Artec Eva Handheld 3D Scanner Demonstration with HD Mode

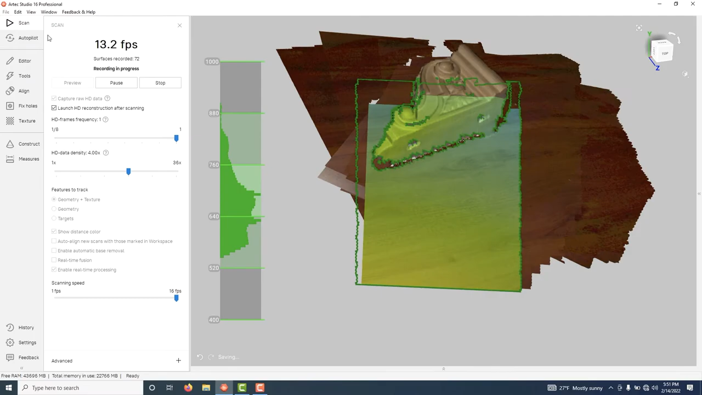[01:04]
So this part here has some nice organic features it's carved out of wood.
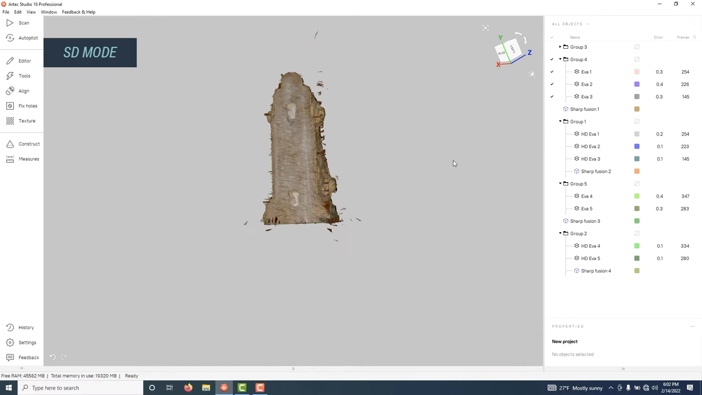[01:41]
Here's our standard scan data and here's our HD data.
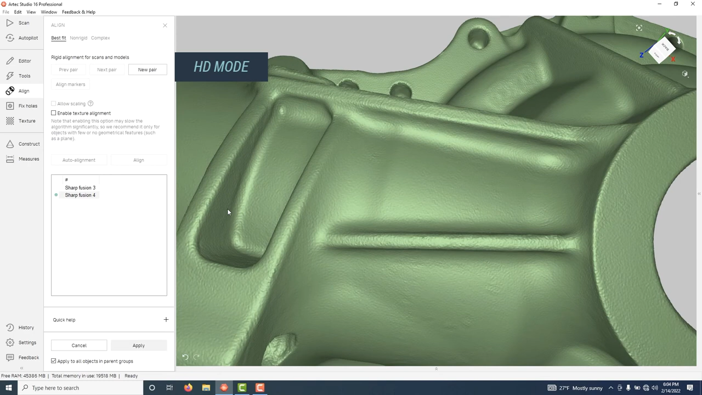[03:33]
Again much sharper edges and much higher polygon count. So let's talk about how you can get HD mode enabled on the Artec Eva.